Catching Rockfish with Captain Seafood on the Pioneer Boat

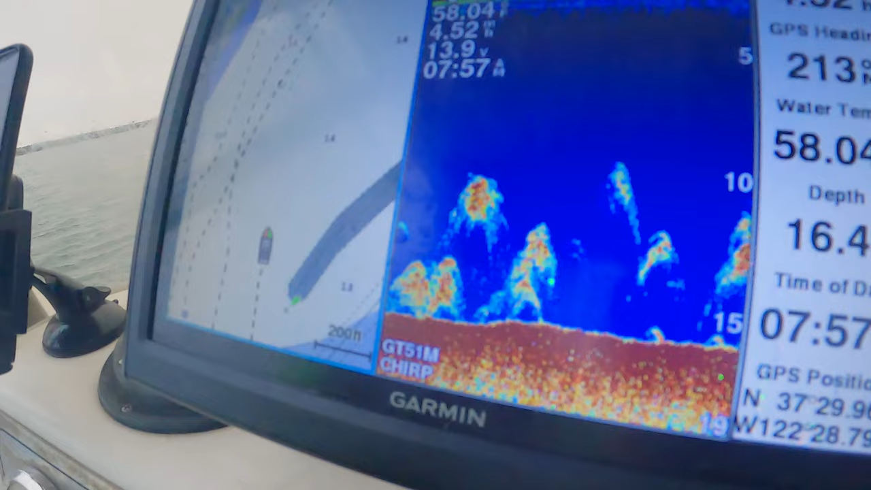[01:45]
Little bait, and then you see the big one, like that looks like Hollywood right there, the bottom one. Oh yeah.
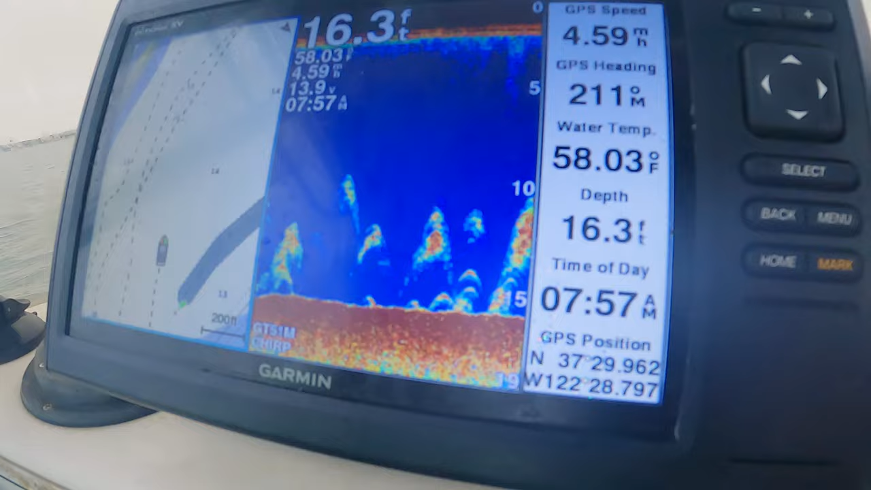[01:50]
On screen: depth 16.3 ft, water 58.03°F, speed 4.59 mph
They say salmon do come here in the marina, right? Yeah, they do. Over on that side? Yeah. Over here, the blue side here too. They said the buoy to come in.